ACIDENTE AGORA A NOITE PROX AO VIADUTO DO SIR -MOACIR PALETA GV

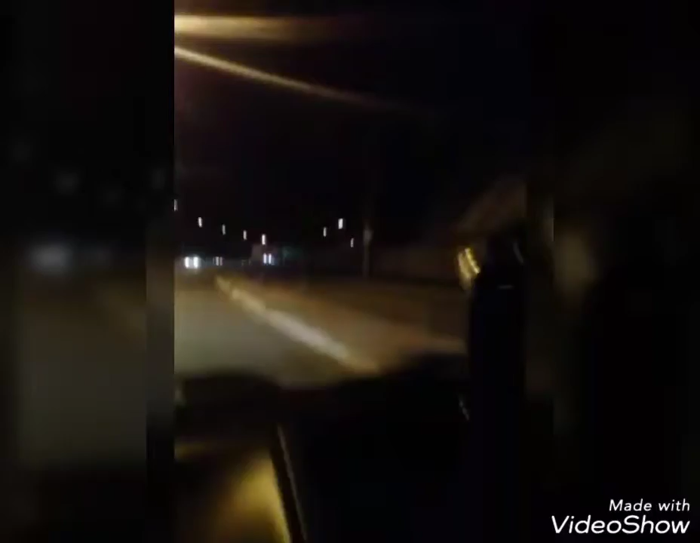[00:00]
Acidente aqui, ó. Carreta passou direto, entrou dentro da Univale, ó. Nossa senhora, como é que conseguiu fazer isso?